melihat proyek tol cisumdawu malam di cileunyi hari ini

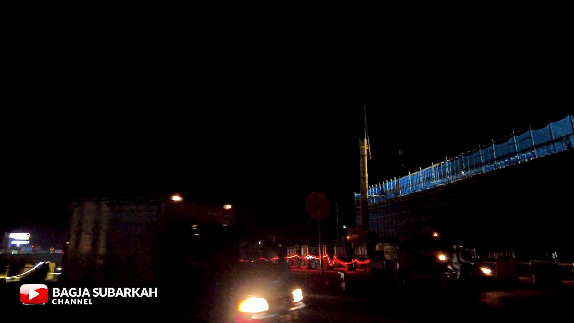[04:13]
Sekali lagi untuk kondisi jalan cukup ramai Meskipun ini malam sekitar jam 7 lebih ini